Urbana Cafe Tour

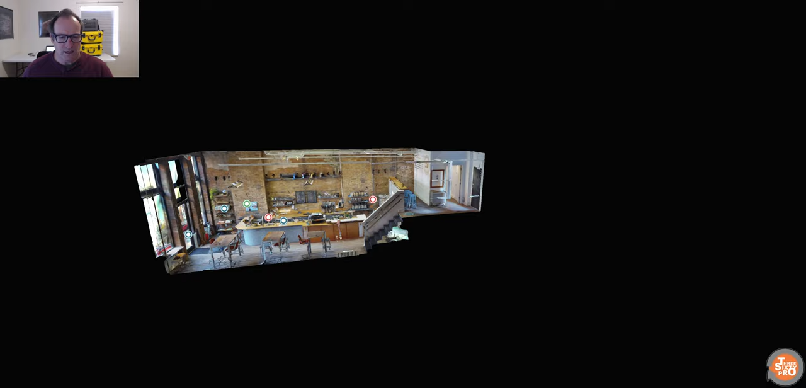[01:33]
it gives you a good idea of what a place looks like whether it's you know
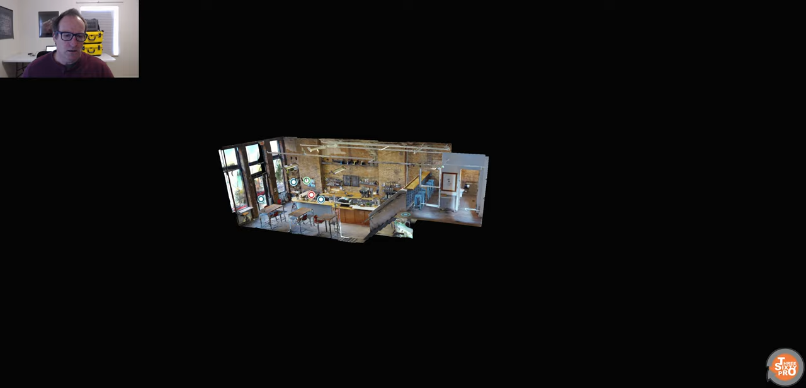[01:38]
houses an agent maybe trying to sell or market for a client or commercial properties hospitality it doesn't
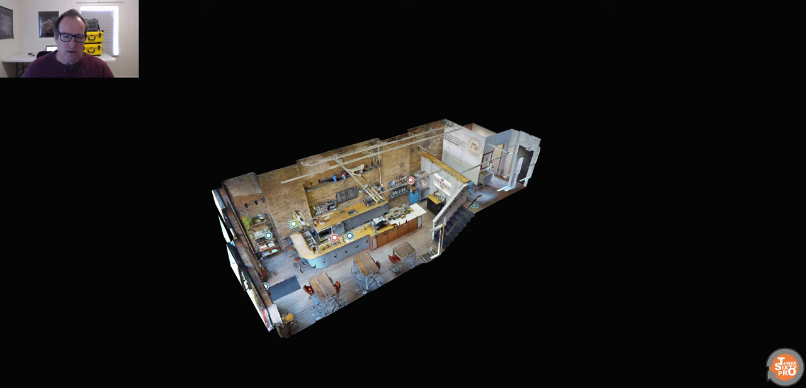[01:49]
matter what you're doing this dollhouse for you gives you a really interesting view of the property
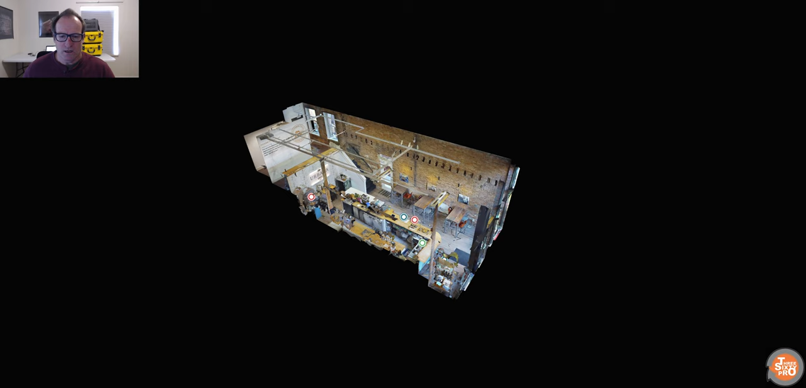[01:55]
and from any location you can double click and actually go into that
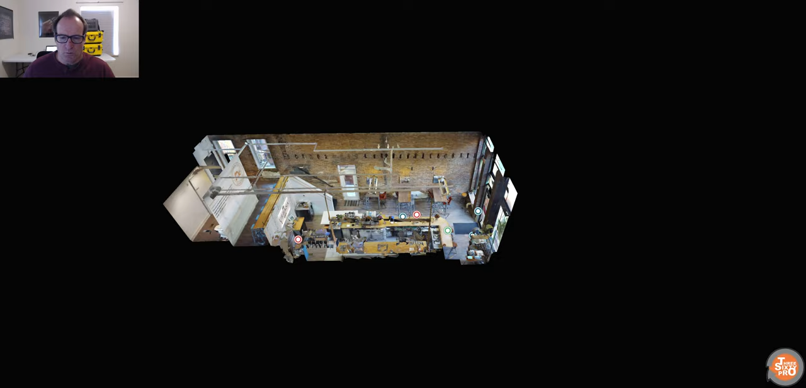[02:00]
spot so for an example if i double click in there i come back into the tour you can see everything and then another option that you have here is to actually see the view the floor plans
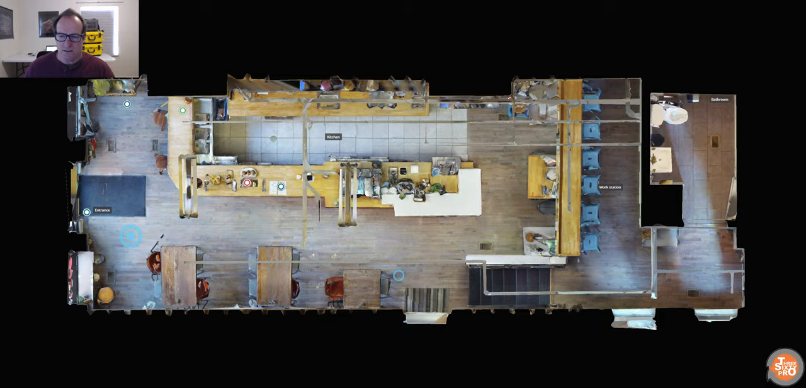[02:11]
so that is an amazing ability that's come standard with the system you also have the ability to um have 2d
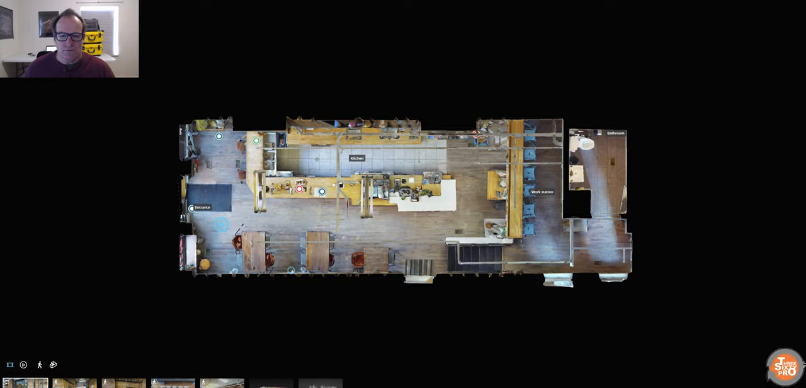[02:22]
photographs which you can basically flow through